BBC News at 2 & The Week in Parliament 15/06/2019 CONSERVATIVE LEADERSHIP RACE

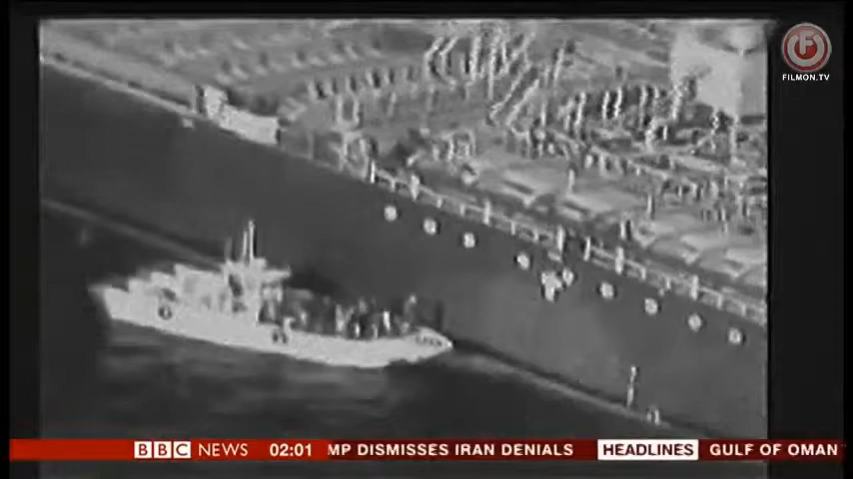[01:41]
The US military says their video shows Iran's Islamic Revolutionary Guards removing a limpet mine from this stricken tanker.
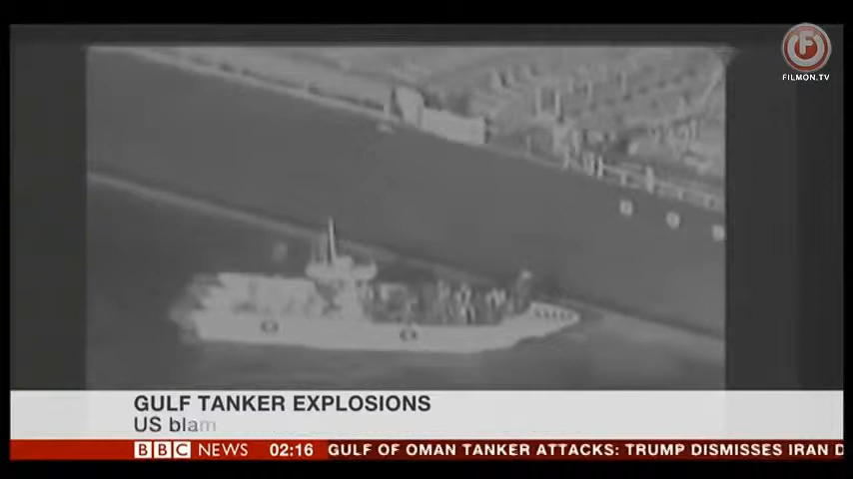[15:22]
And it looks like that kind of damage has been done. I'm sure you've seen the footage that the U.S.
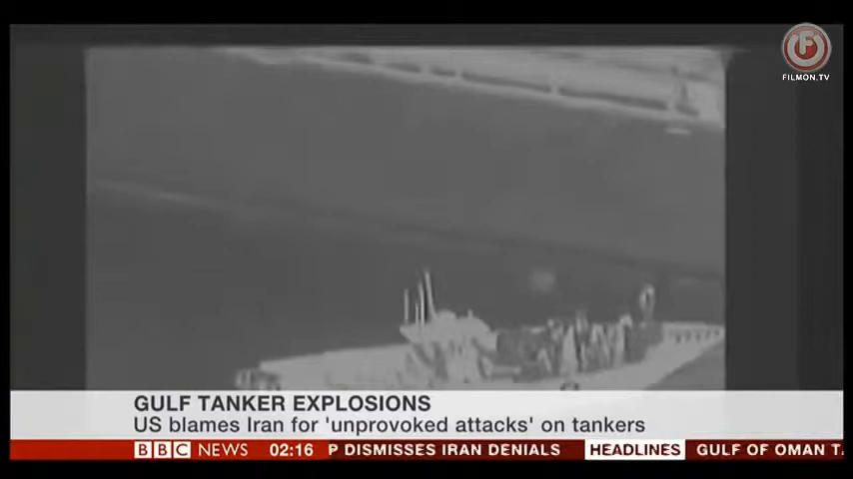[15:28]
has been talking about of the, you know, what look like people trying to remove a mine from a ship.
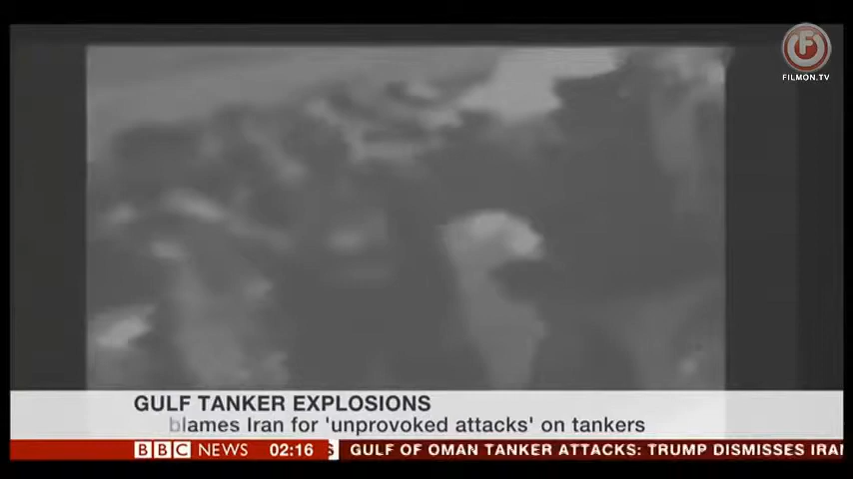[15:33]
Does that look like the Iranian Revolutionary Guard to you? Does it look like any familiar state actor?